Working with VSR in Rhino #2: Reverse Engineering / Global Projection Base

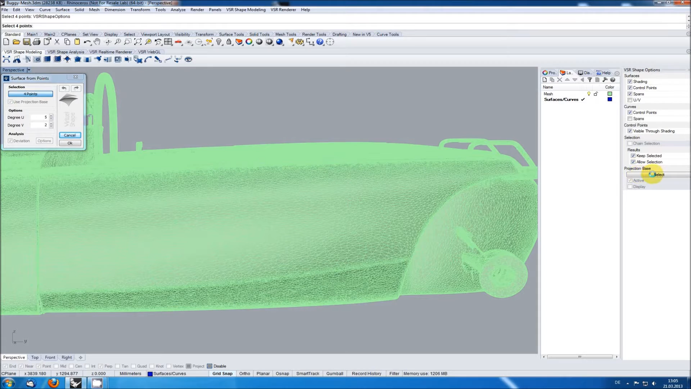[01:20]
When clicking on it a new window opens and by clicking on the select button down here you are starting the selection for the global projection base. Once I've selected the mesh it is highlighted. If wanted I can switch off this highlight by deactivating the display option in the shape options dialog.
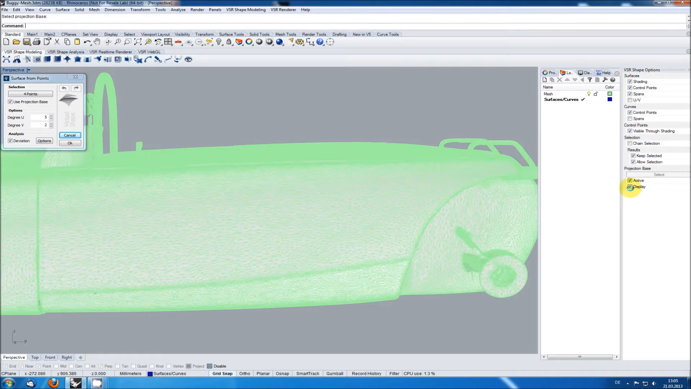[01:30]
You can now use this projection base in every function supporting it without having to select it again. When creating a surface on a mesh I'm always starting with the lowest possible degree for this. I'm then placing the four corner points roughly where I think the surface should be.
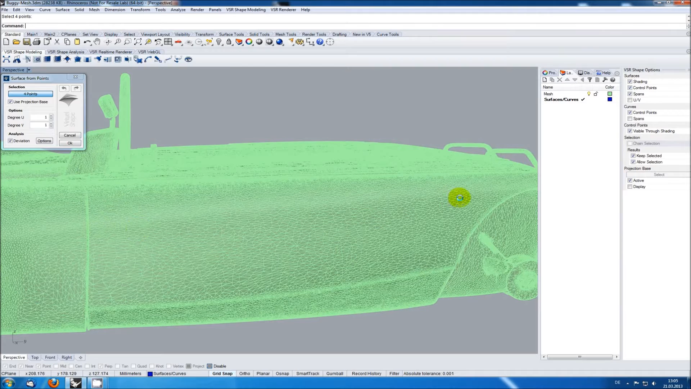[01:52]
I can use several indicators for these positions. For example in the upper left corner I'm using the light reflecting on the mesh to see where the curvature changes. When changing to rendered mode you can see that this is an area where probably a blend has been created during the initial design.
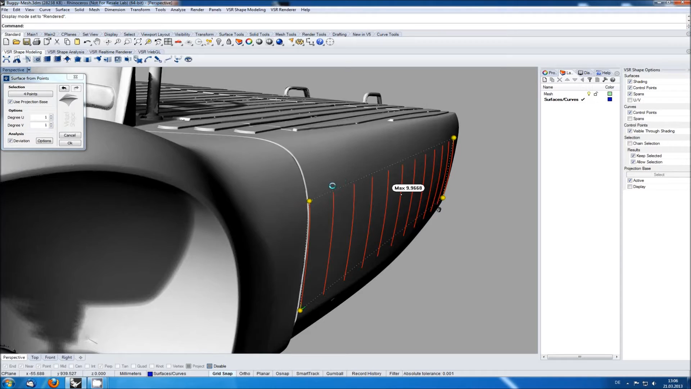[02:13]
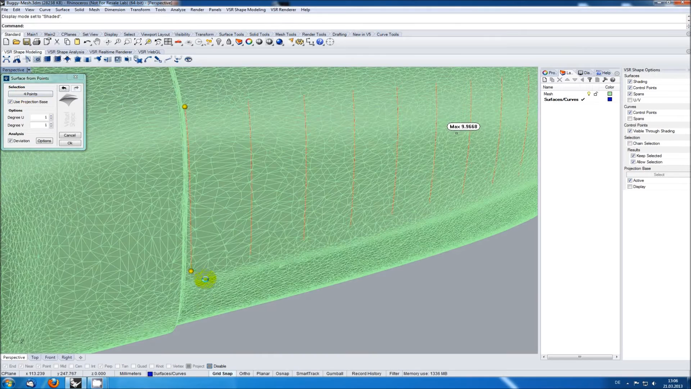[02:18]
For the lower corner here I'm using the fact that the mesh desolation changes in this area also an indicator of changing curvature.
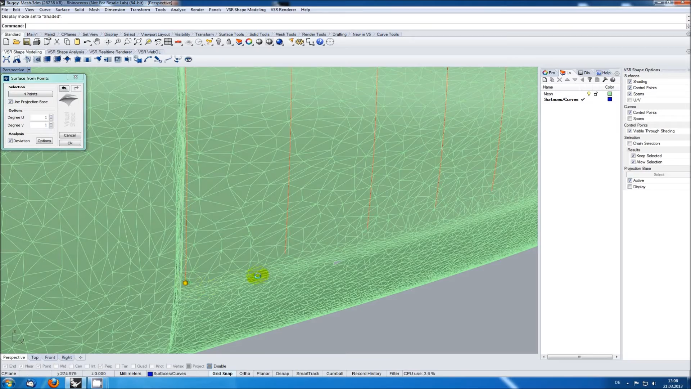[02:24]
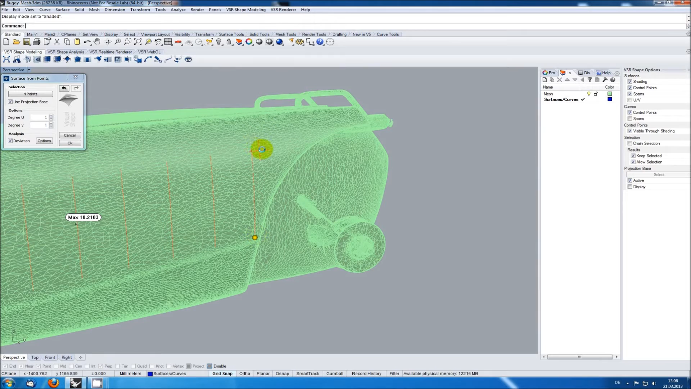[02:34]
Once I'm satisfied with the position of my corner points I can start to raise the degree of
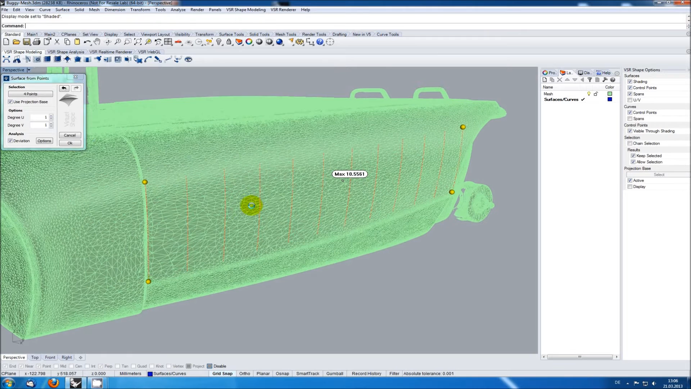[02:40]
the surface using the feedback of the integrated deviation analysis to judge what is needed for this area. I'm always switching between U and V making steps of one or
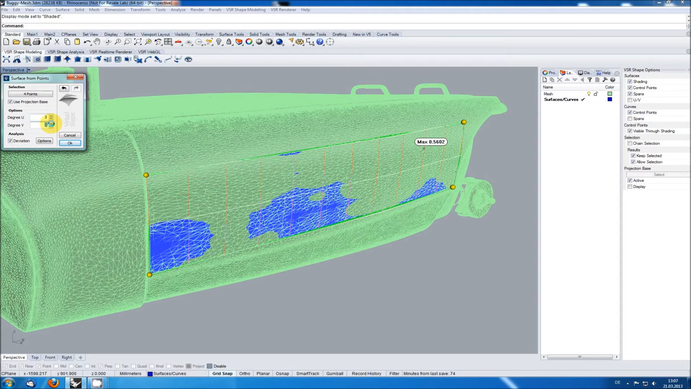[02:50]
two order increases until I'm satisfied with the reach deviation.
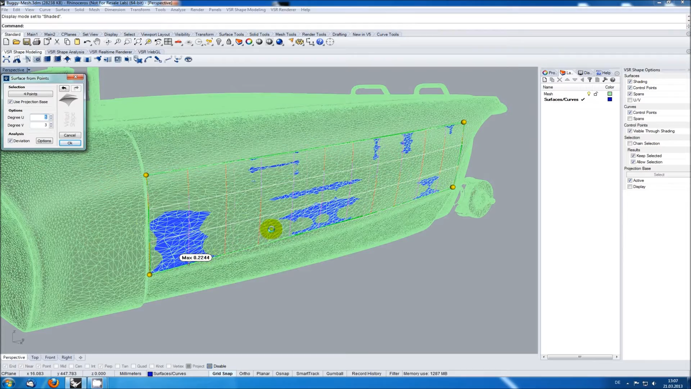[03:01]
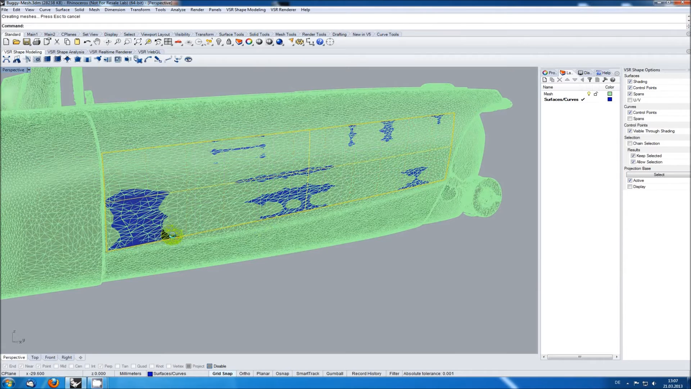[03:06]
I'm using layers with different colors so I can easily see where I've already created surfaces.